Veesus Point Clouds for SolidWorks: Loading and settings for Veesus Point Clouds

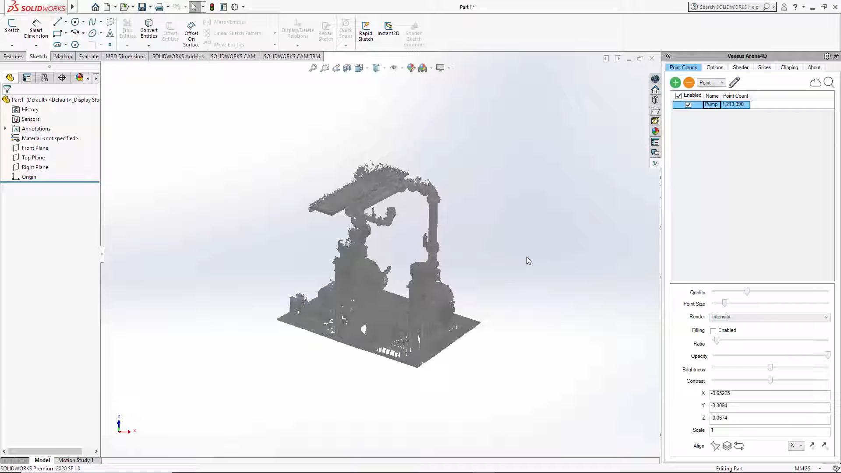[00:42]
point cloud was not displayed for example possibly off the side of the screen you can select the point cloud you loaded in blue and there's a zoom option
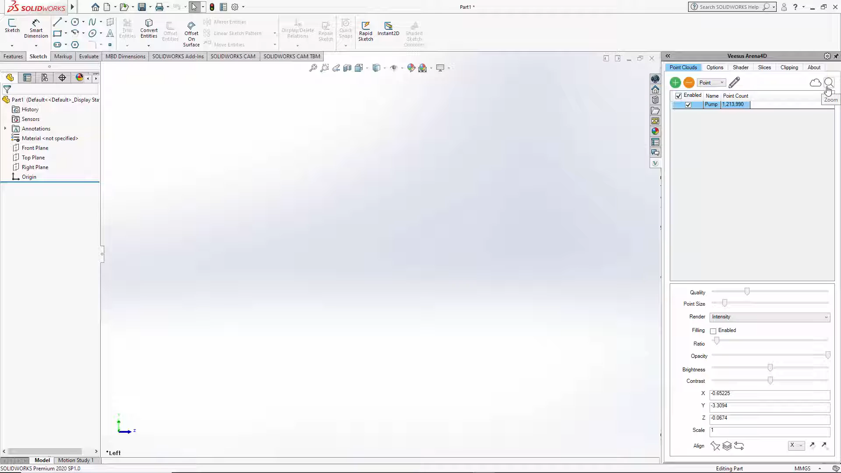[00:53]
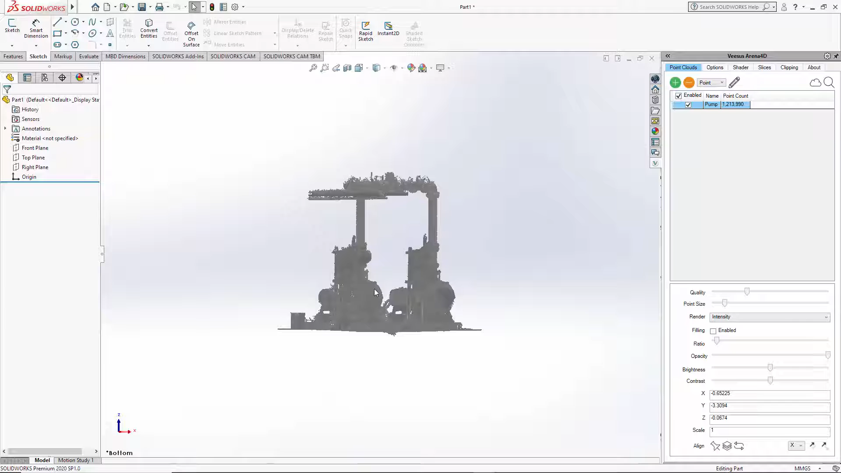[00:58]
we go point cloud is then centered with the point cloud selected in blue or point clouds you can have more than one point cloud loaded here you can fill this list entirely it's unlimited you can change the quality the point cloud default is around 30 the point size the size of the individual points
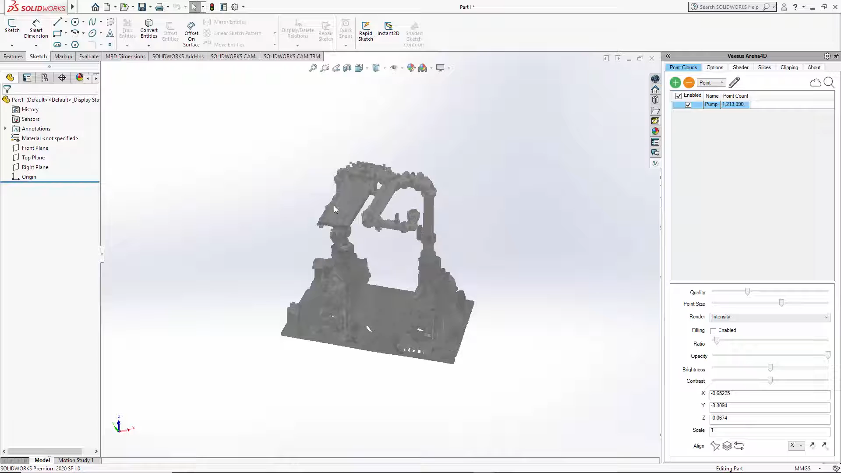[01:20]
the render which can be intensity obviously if the point cloud supports that ramp
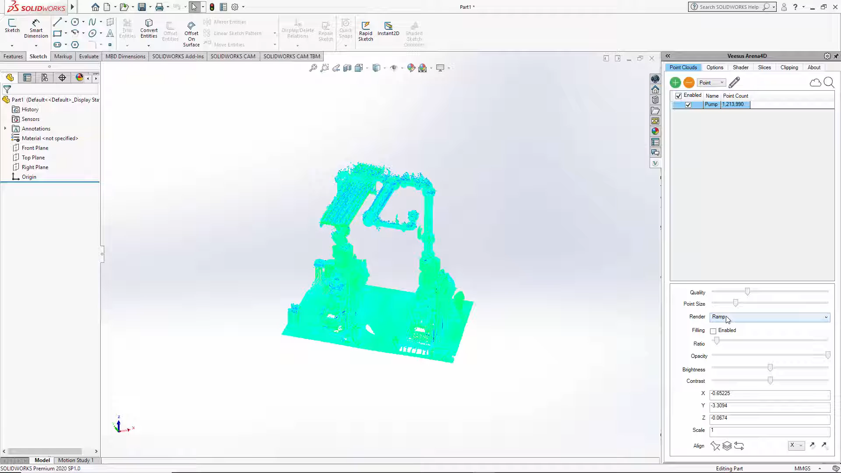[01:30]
and color if the point cloud has color information
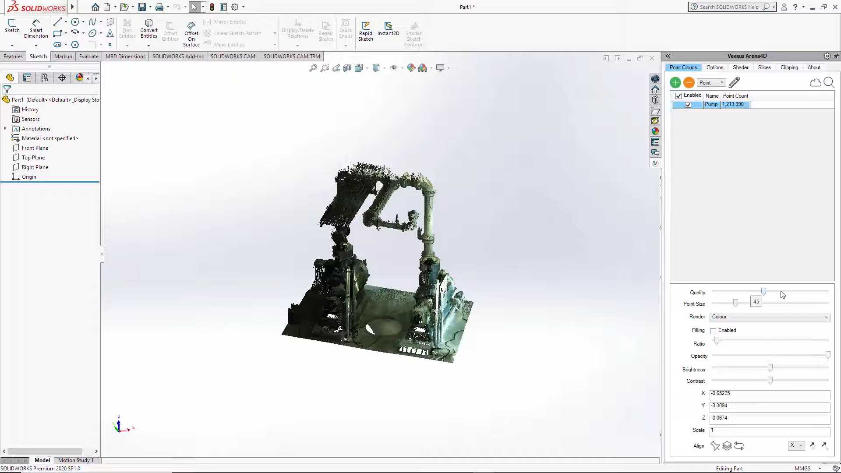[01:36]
fillings so just get closer here turn filling on
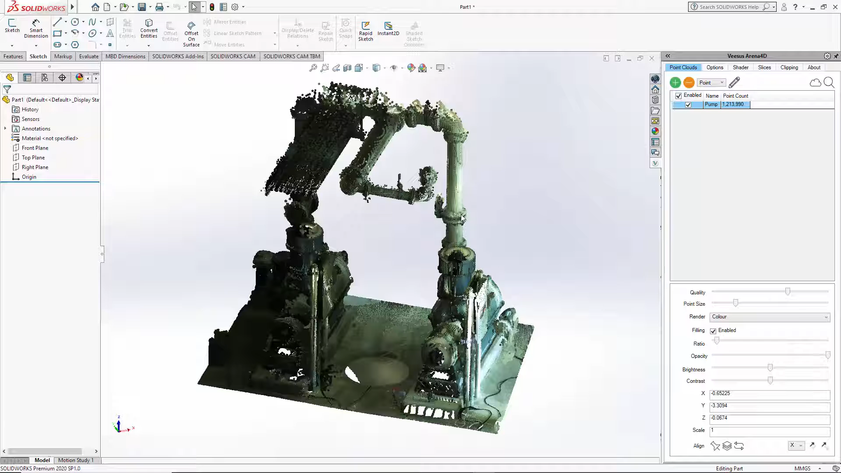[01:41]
it makes the point cloud look more solid then we have ratio which affects the fillings options change but that's only if filling is turned on
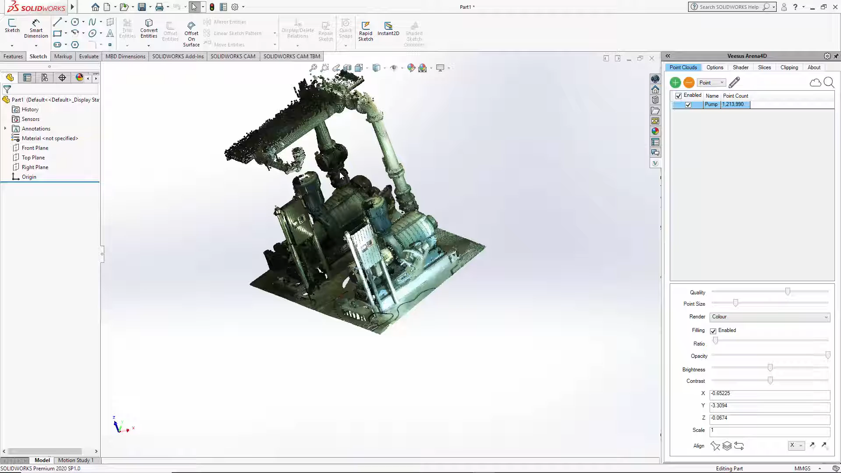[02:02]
opacity generates some transparency in the point cloud so if I put quality to 100 it's very important but the quality to max